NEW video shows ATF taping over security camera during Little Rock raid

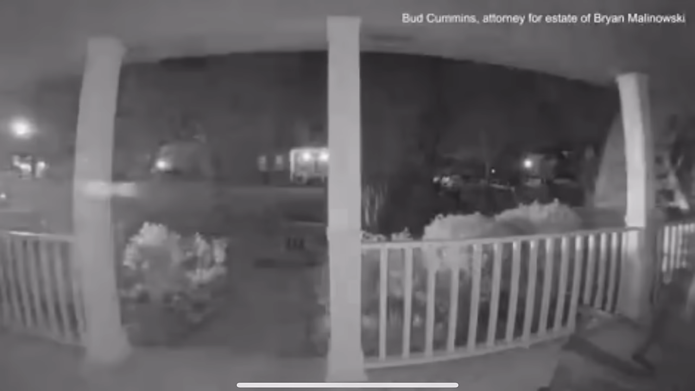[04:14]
and check this two videos have recently been released this week by malinowski that's the man who was murdered by his attorney you'll notice in this first video look at at least one of the vehicles kill their headlights as they go to this house meaning the element of surprise is what they were looking for now granted some of them kept their headlights on we don't know if they turned
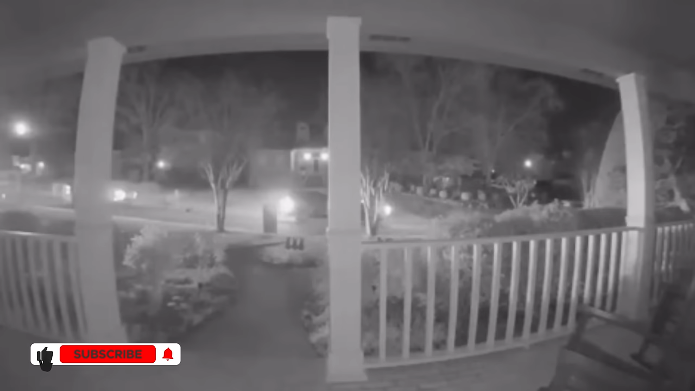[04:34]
them off past where this neighbor's nest camera or ring doorbell camera caught this video but at least one of them is seen killing its lights obviously what element of surprise now i want to also point out that they are trying to say that the guns he
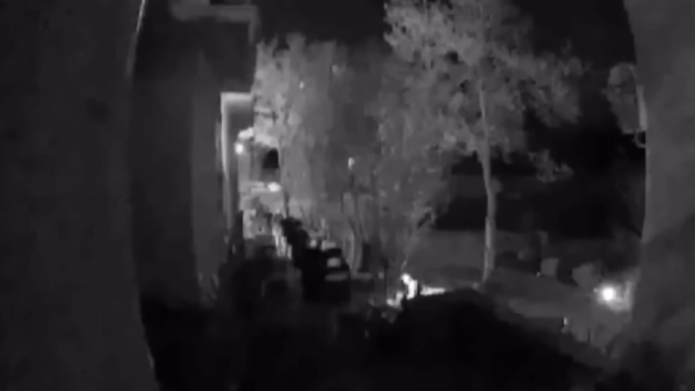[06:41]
shows these guys coming up in full gear full kit everything and guess what they did they put a piece of tape over his ring doorbell camera why would you do that if you weren't coming to arrest this guy you clearly didn't feel like he was that big of a threat right i mean honestly they didn't if they thought
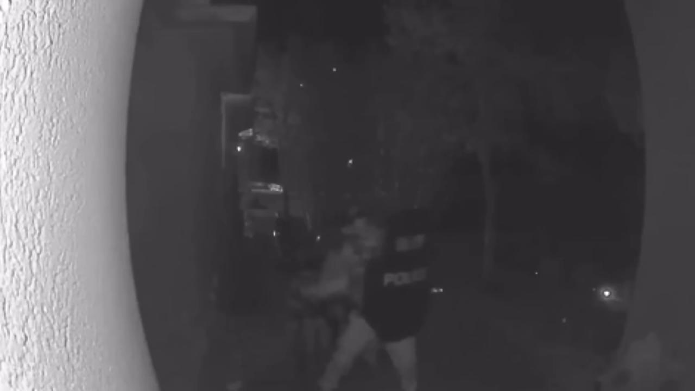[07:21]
unless you were going for the element of surprise right what i mean if you thought the
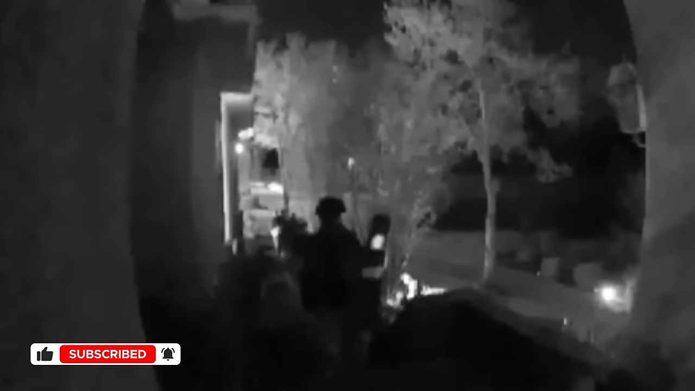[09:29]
assume that these were atf agents if these people kicked your door in and did not knock did not ring the